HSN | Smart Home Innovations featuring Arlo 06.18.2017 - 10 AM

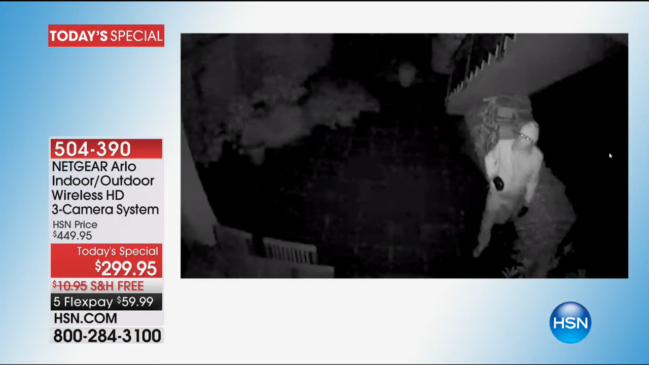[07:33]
Right. Because he's like pulling his face like, oh no. Exactly. He pulled back. That guy ran away. That guy saw the Arlo camera and walked away. And high-tailed it. Yep, exactly. This guy right here, he's looking around.
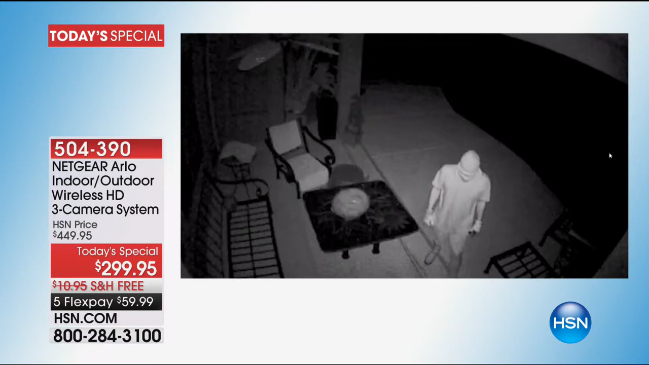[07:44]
Now you can see the videos. These guys are covered up. They're real, but these are the ones that were allowed to show because you can't see their face.
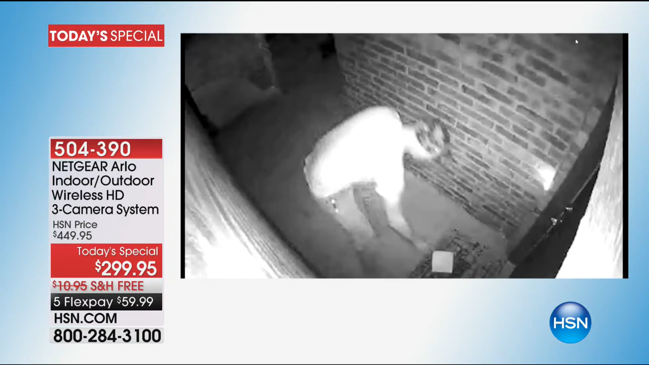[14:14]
So we chose the videos where you're kind of seeing them from behind, but remember you can angle your cameras to wherever you want.
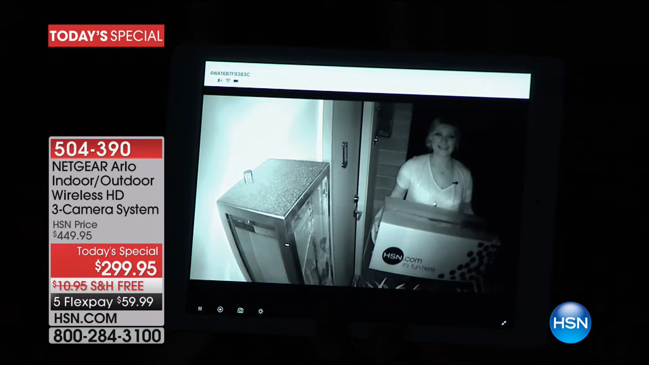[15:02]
Look how crystal clear it is. That is amazing. Even if she's just standing there and it doesn't detect the, her movement, it'll detect body heat, which is the only camera that will do that.
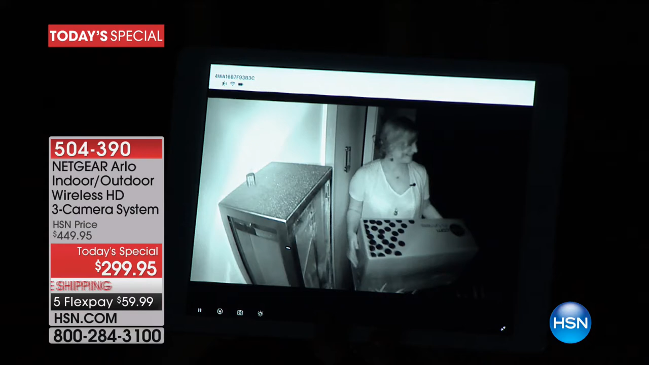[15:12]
So we'll flip back on the lights. I want you to see again, how quickly it switches modes.
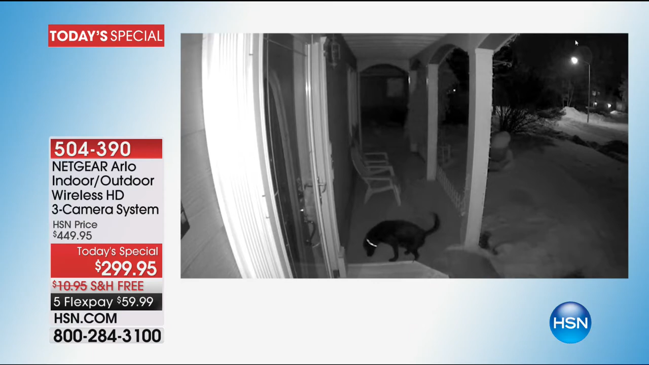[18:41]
But this is my favorite video because look at all of the critters, the animals. These are not paid actors.
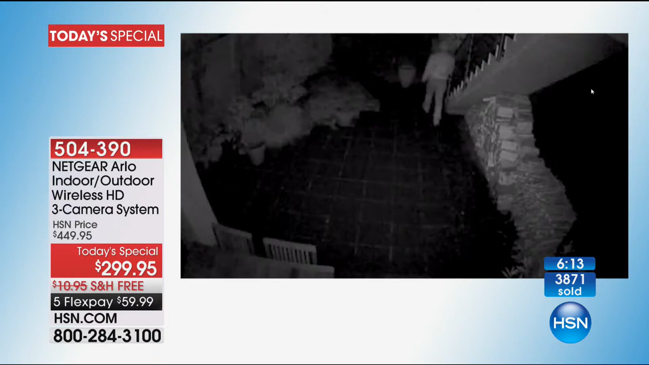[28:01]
This guy sees Arlo and he walks away. It's a huge deterrent. This guy's just wandering around aimlessly looking for the next place to break in. So all of the people on the videos that you're looking at were caught. They were all caught. People get excited. You see the videos, they circulate on Facebook. Right. They circulate on the news.